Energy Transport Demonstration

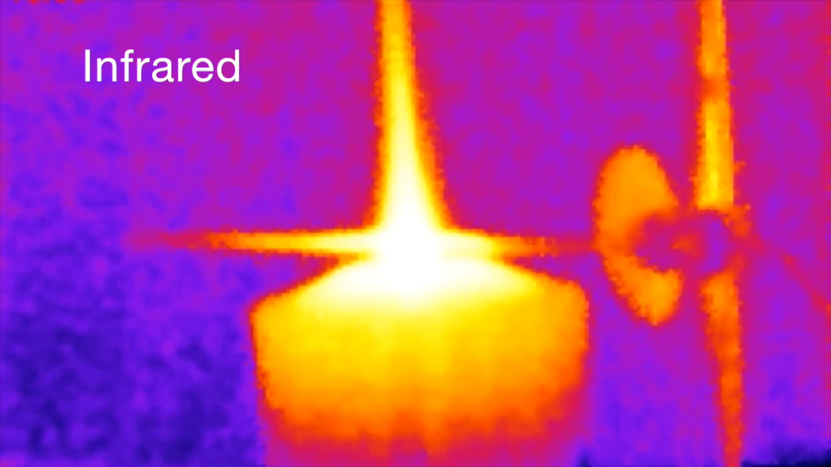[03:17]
You can see it's hotter where the wire is in the candle flame, but as you watch the wire, especially towards the left-hand side of the frame, you'll see the wire getting brighter and brighter in the infrared. And as we wait just a little while longer, you'll notice that it's now getting a uniform